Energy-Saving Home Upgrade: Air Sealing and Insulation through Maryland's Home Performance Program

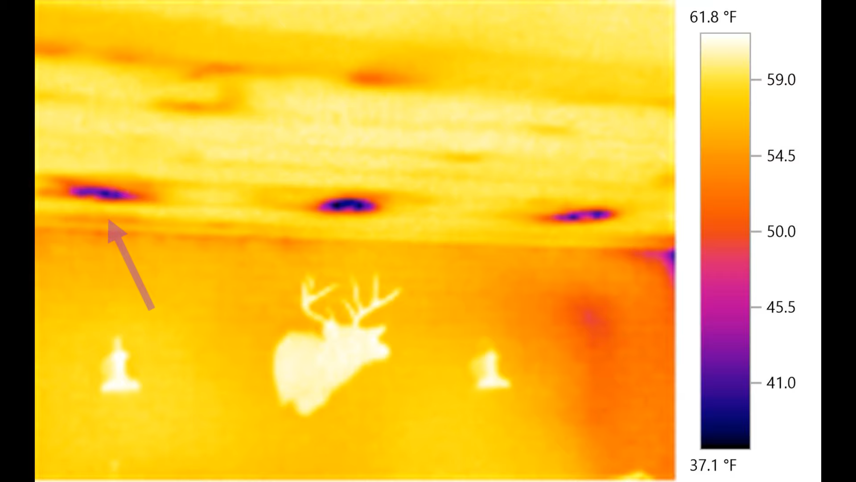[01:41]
On screen: scale top 61.8°F, scale bottom 37.1°F
Another problem for a lot of houses in Maryland, same for this house, is that it had recessed lights.